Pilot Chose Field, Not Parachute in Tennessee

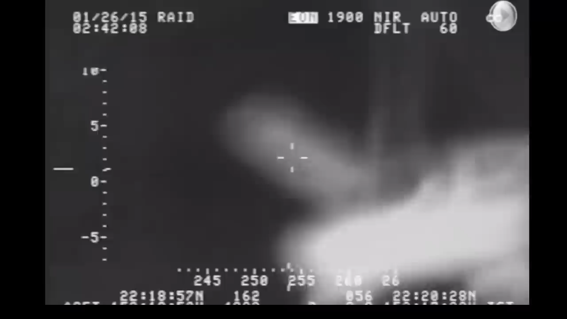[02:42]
calls make sure that people are on their way to save them and then also you can see they got the doors open they're preparing themselves to have that water landing